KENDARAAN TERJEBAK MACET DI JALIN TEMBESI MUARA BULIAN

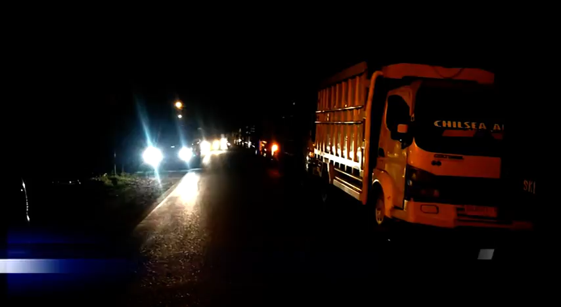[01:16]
membuat kendaraan pengangkut hasil tambang itu harus antri, hingga menjadi pemicu terjadinya kemacetan. Akibat kondisi ini, para sopir pun meminta agar pemerintah kembali mempertimbangkan aturan yang telah diterapkan.